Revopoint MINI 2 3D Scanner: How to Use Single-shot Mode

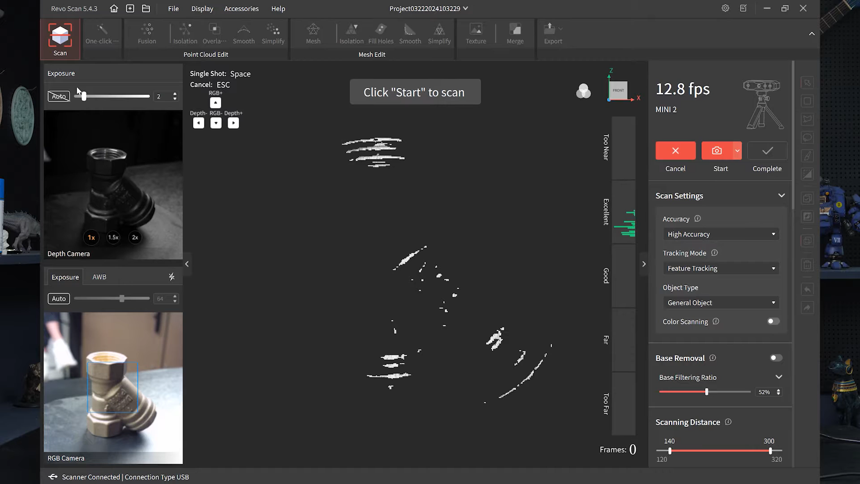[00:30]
just right here switch it over to single shot mode i have the depth camera on not on auto right now so manual you can't really see it in the home screen so let's just crank that up up to 10.
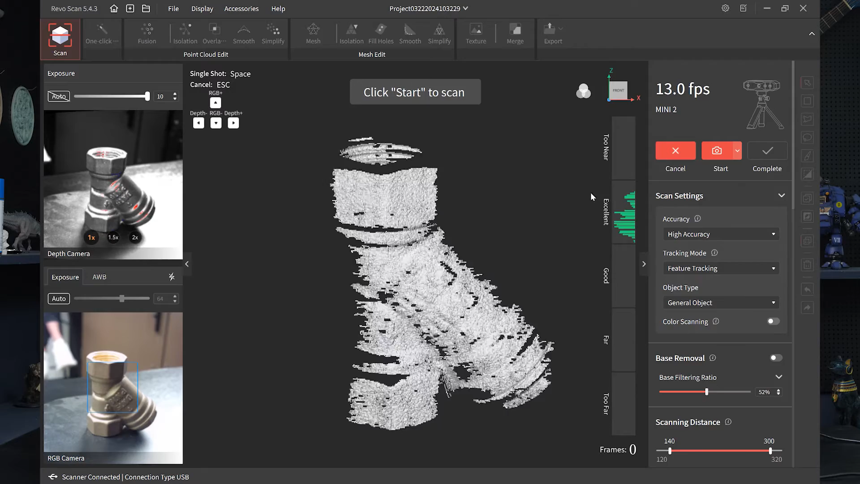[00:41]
also base removal maybe that's something i suggest you can at least click that on base removal so it's not going to pick up anything below and
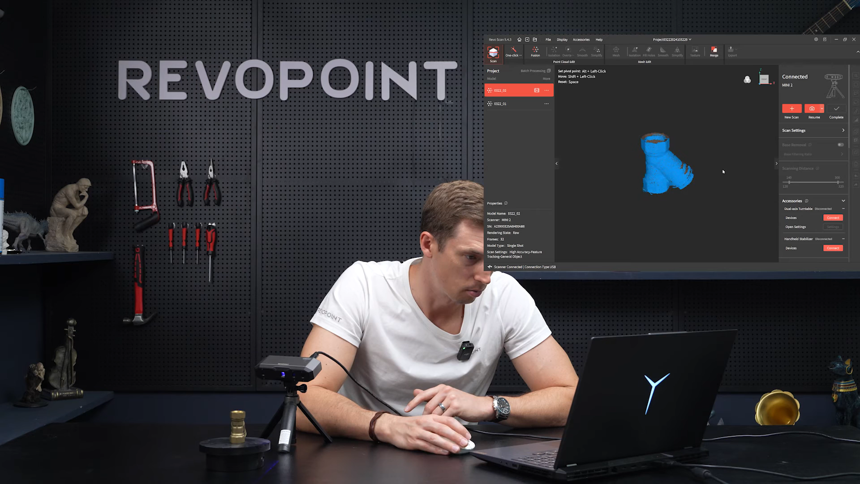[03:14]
we're not going to process it we're not going to fill holes or do any of that but yeah pretty nice capture the point clouds well so again just keep in mind single shot mode switch to the single shot maybe base
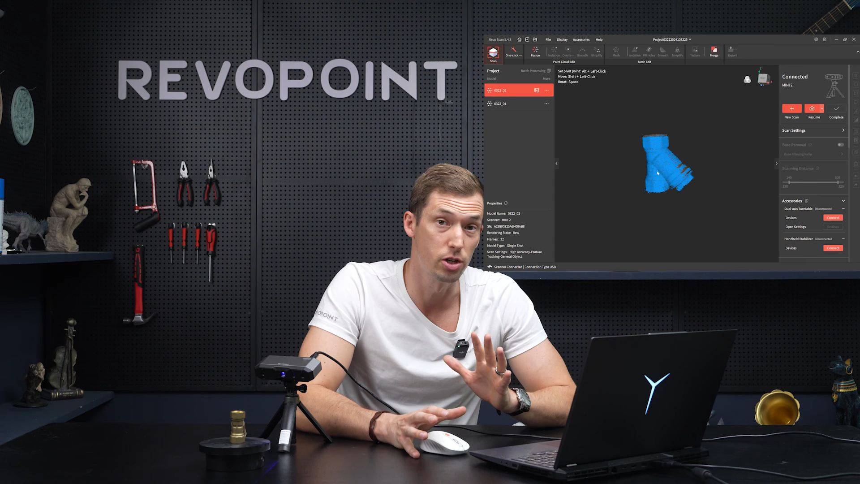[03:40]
and just make sure you capture at least 30 percent of the previous point clouds don't do big quarter turns like
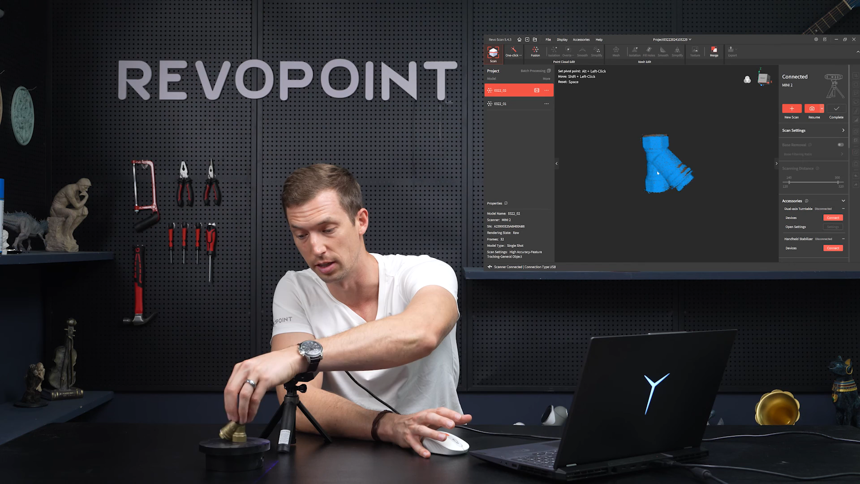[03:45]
that small turns to capture everything you you you you